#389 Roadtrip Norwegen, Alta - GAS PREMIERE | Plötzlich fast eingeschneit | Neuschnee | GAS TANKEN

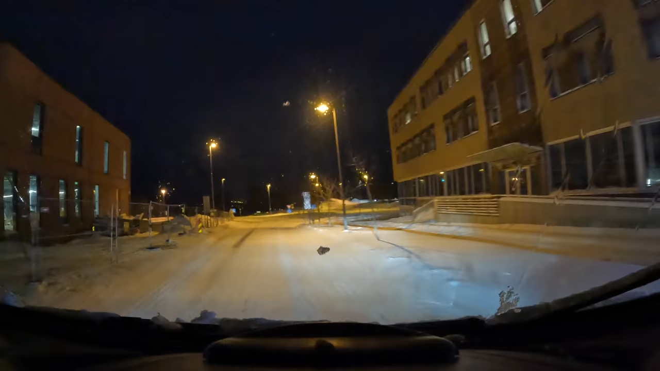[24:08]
Der ist über Nacht kostenlos von 21 Uhr bis 7 Uhr morgens. Und ja, aber ich hoffe, wir kommen da drum rum. Die Sicht immerhin wieder gut. Der Schneefall hat abgestellt. Aber ich vermute, es wird immer wieder Schneeschauer geben. Über Nacht und auch morgen bleibt es extrem winterlich.
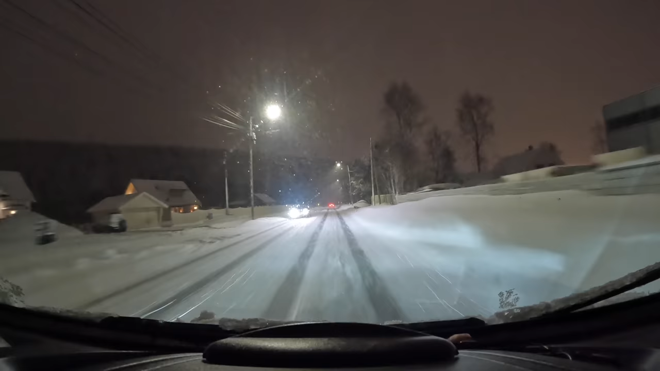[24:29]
Für uns bedeutet das DHL nicht liefern heute, dass wir hier morgen noch mal rumhängen, sicherlich bis Nachmittag. Weil haben keine andere Wahl.
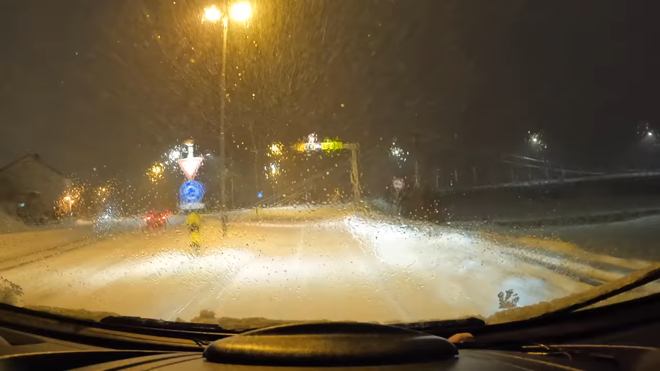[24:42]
Das Ding ist unterwegs und wird irgendwann ankommen und wir brauchen es, also können wir nur warten. So, jetzt fahren wir hier rechts Richtung Laxelf. Schon länger keiner mehr gefahren. Oh, jetzt auch hier Brücke hoch Da kämpft der Zottel ein bisschen, es schneit wieder stärker. Minus 2 Grad nur. Aber es geht.
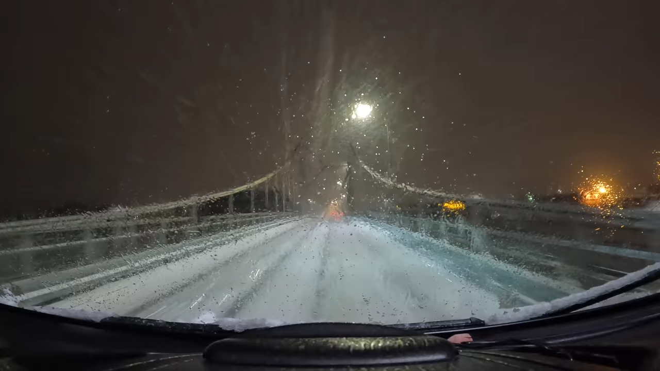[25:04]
Jetzt gibt es noch eine Bergprüfung. Geht nochmal hier ein bisschen den Hügel hoch. Bei ordentlich Schneefall wieder. Das gibt nicht auf, das Wetter. Das ist echt heute eine krasse Geschichte. Aber wie immer kommen wir hoch. In 300 Meter geht's rechts irgendwo hin. Hier. Mal gucken, ob es hier noch einen Mülleimer gibt. Das wäre auch noch was Geiles mal.
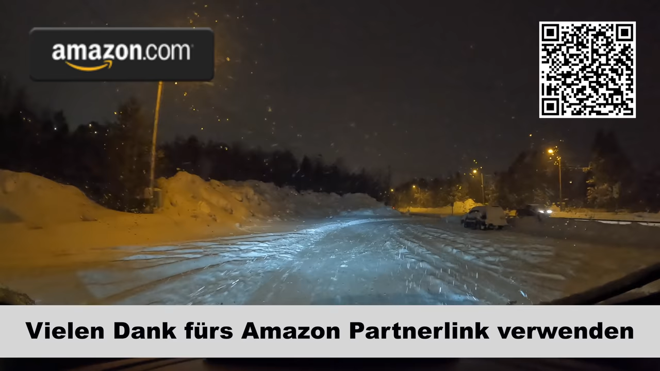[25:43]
Jetzt gucken wir, dass wir hier wieder vom Parkplatz kommen. Und da geht es gleich nochmal ordentlich den Berg hoch. Das hatte ich jetzt so nicht gedacht. Aber irgendwie befürchtet. Aber was will ich machen? Irgendwo müssen wir ja pennen. Und Zottel muss es schaffen. Die E6 ist irgendwann auch gesperrt wegen Lawinengefahr. Also ans Nordkap kommen wir heute auch nicht mehr. Tja, fahren wir hier also rechts und versuchen unser Glück. Drückt mal die Daumen, dass wir hochkommen. Wie immer halt.